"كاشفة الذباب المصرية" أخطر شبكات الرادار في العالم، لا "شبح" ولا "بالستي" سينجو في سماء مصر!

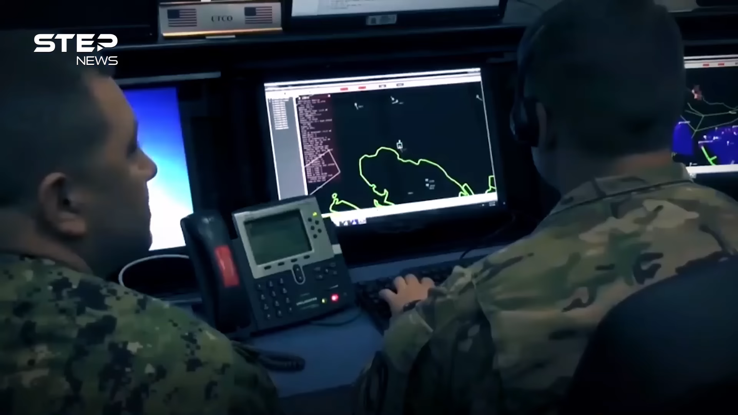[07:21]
ويمتلك قدرة هائلة لمقاومة كافة وسائل التشويش الإلكتروني.
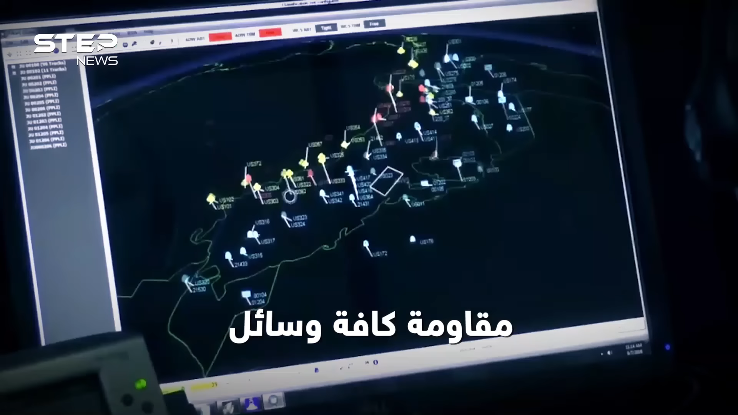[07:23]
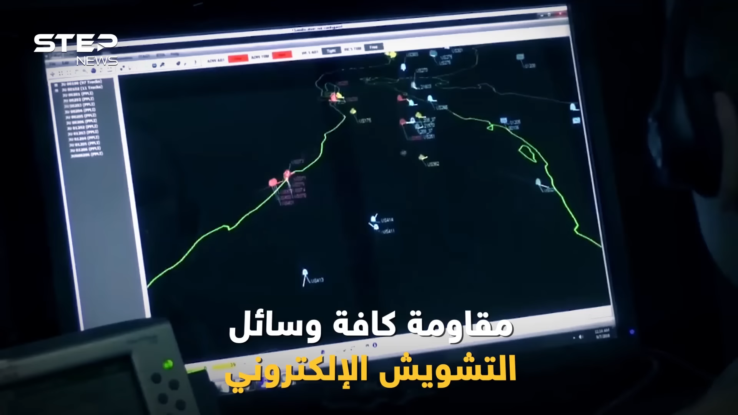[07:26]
ويتميز هذا الرادار بمدى مسح أفقي يصل
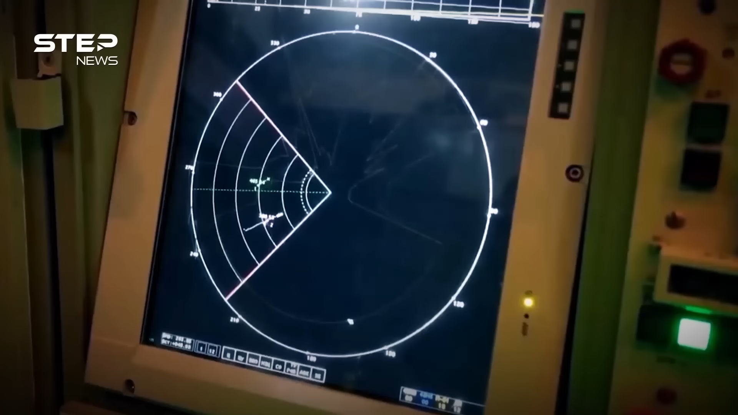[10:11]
ويتميز بأنه ثنائي الأبعاد للمسح الجوي بمدى 280 كيلومتر وأقصى ارتفاع 12 كيلومتر.